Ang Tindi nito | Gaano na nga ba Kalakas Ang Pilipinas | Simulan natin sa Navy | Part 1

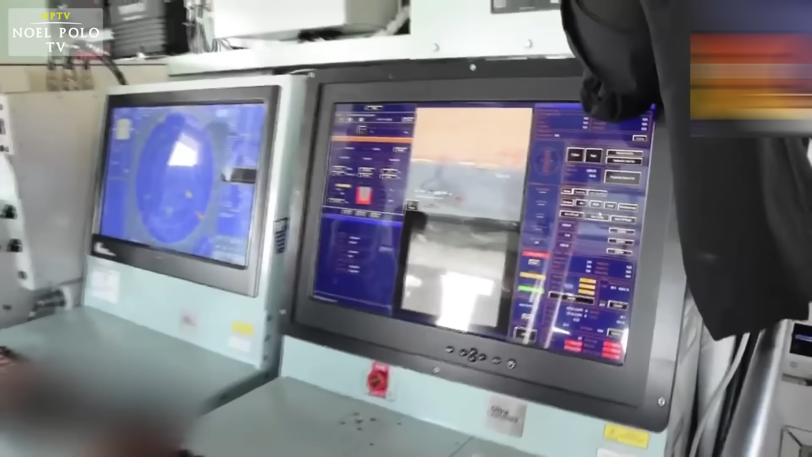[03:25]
Ang barkong na ito ay sumailalim sa ilang mga paces ng pag-upgrade na isinagawa ng Philippine Navy na kung saan ang una ay natapos noong 2005
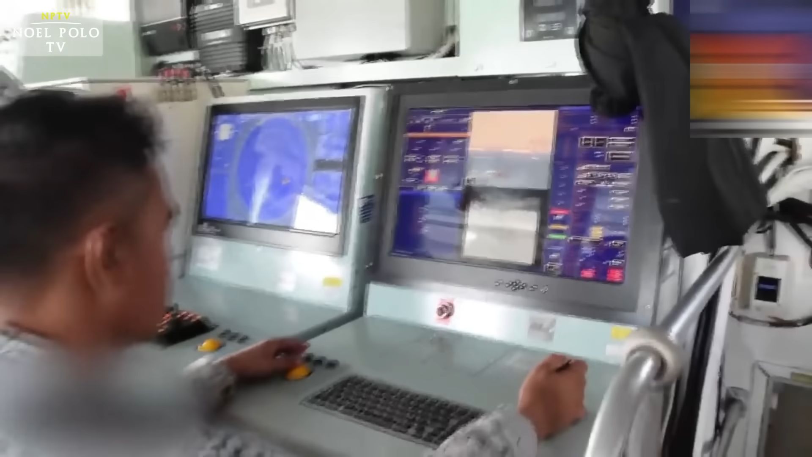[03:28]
na kung saan pinalitan ng mga lumang radar at mga navigation system.